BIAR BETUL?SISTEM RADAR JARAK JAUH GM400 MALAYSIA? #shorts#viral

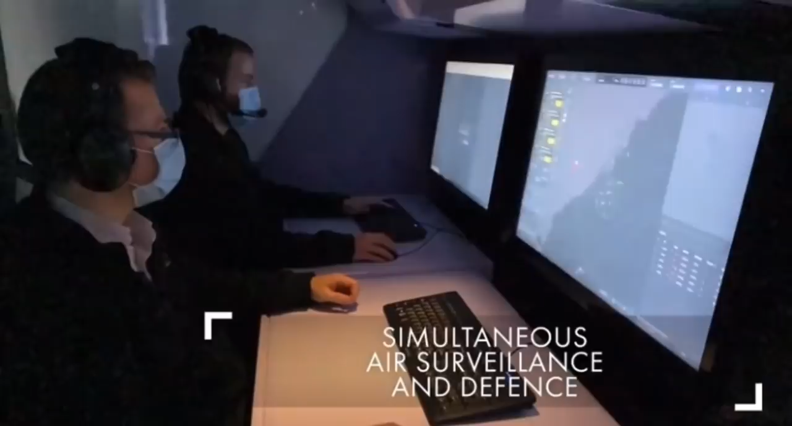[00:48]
Radar pengawasan udara 3D yang ditentukan oleh perisian reka bentuk GM400,
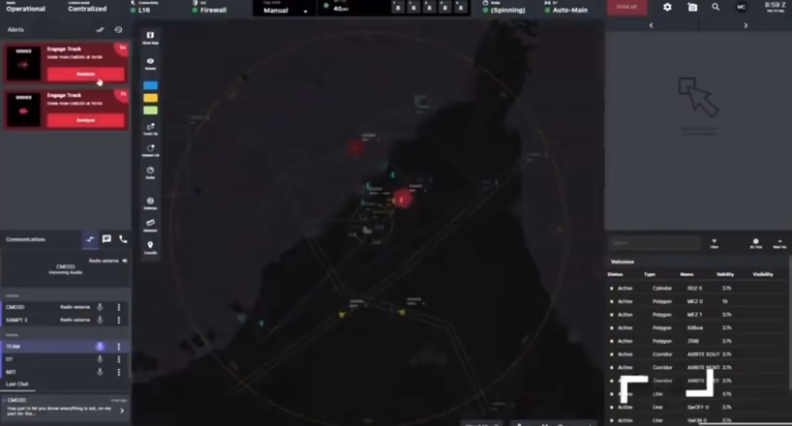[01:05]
mengimbas keadaan ruang udara sehingga jarak 390km jauhnya.